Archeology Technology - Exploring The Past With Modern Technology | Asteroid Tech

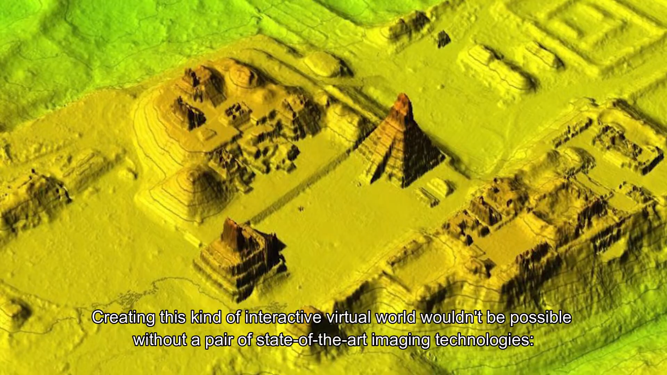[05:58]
LiDAR for light detection and ranging, and photogrammetry.
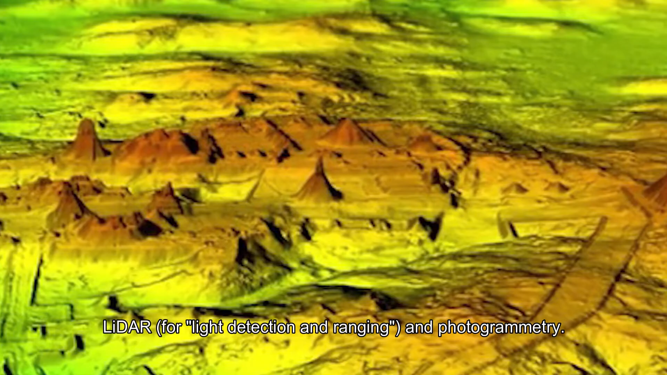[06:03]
We're finding that there's so much more out there, in general, that we didn't know about it. Richard Rizzetto says, LiDAR is a bit like sonar, only it generates spatial information using light instead of sound.
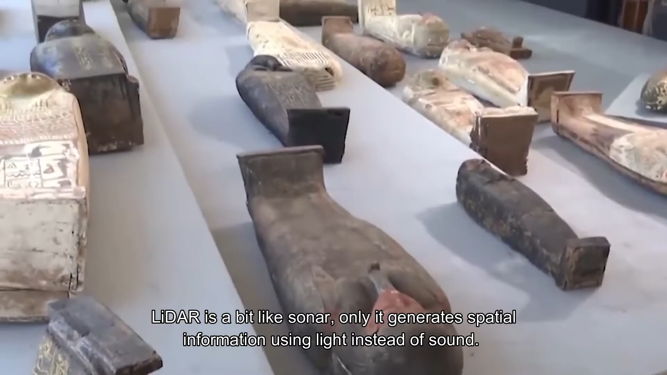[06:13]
Mounted on helicopters or small planes,
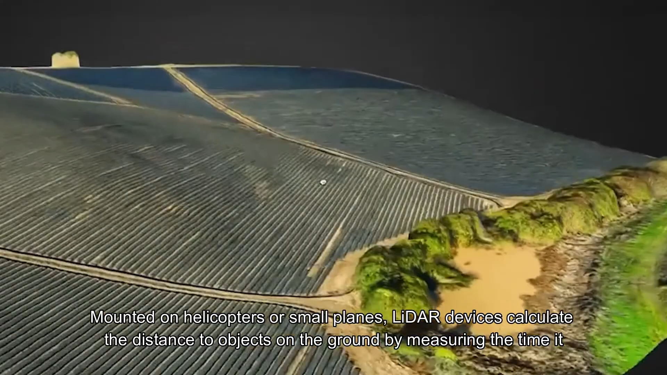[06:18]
LiDAR devices calculate the distance to objects on the ground by measuring the time it takes for a reflected laser pulse to return to the device. LiDAR allows archaeologists to quickly map a site's topography, including areas deeply buried under dense forest canopies.
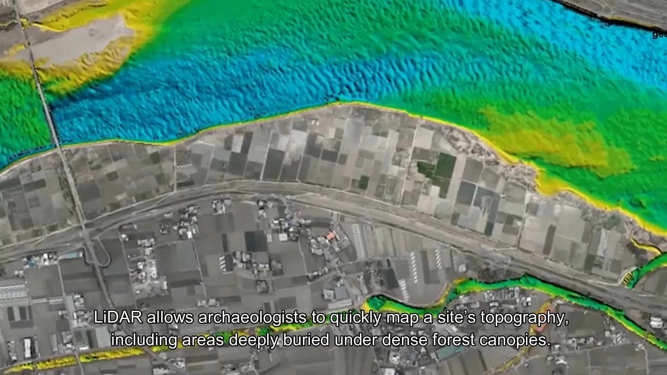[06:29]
LiDAR has even enabled scientists to find lost cities, such as the White City in the Mosquita region of Honduras.